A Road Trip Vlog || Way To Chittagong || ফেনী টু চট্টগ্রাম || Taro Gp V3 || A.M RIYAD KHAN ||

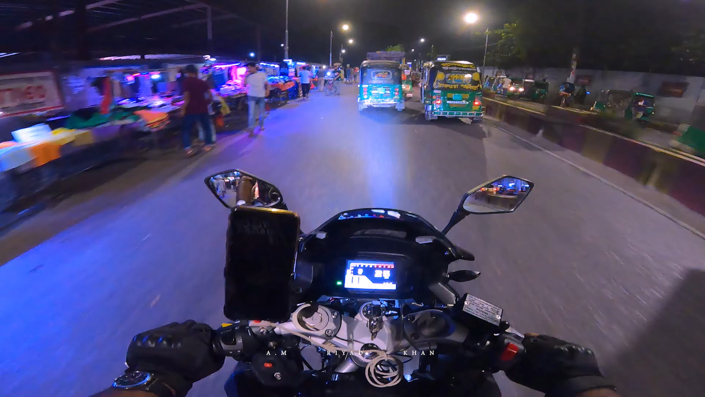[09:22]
আচ্ছা এ রোড দিয়ে মনে হয় আসা যাওয়া করেছি আমি Okay, seems like I know this road.